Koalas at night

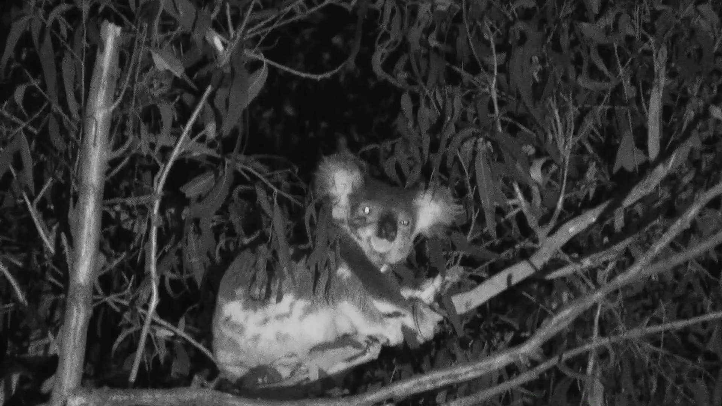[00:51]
And there's mum using the infrared light. He's keeping an eye on us as well. Just beautiful. Big ears, about 30 metres away from baby. He's obviously just starting to make its way into the world on its own. Very special.